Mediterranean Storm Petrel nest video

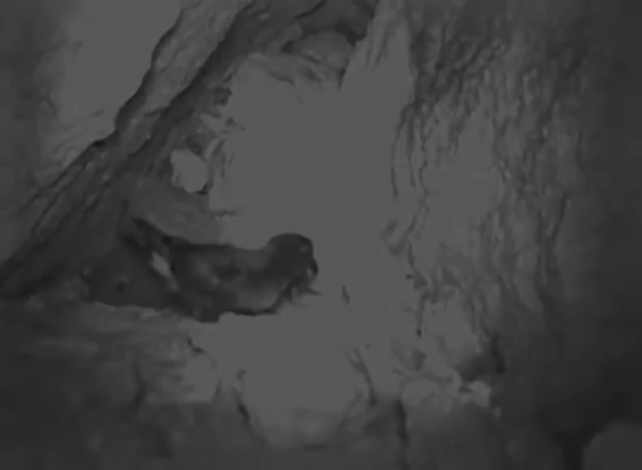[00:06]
This storm petrel is visiting his chick in his nest.
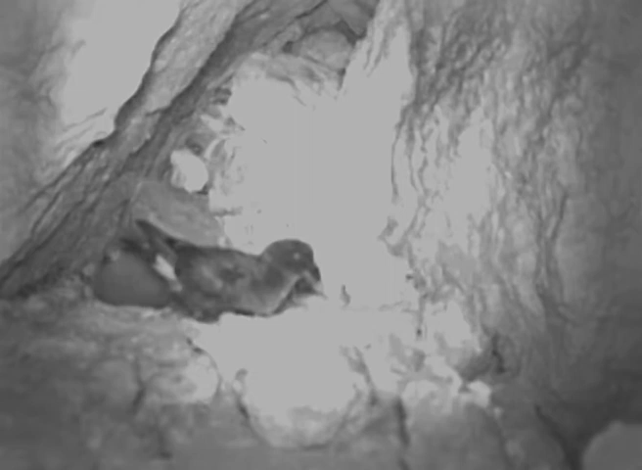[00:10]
Located in a crevice on the face of a sea cliff, the nest offers protection from predators. Soon he'll leave again, flying out to sea in search of food. Both parents forage for food for the chick, sometimes staying out at sea for days at a time, only returning to the nest under cover of darkness.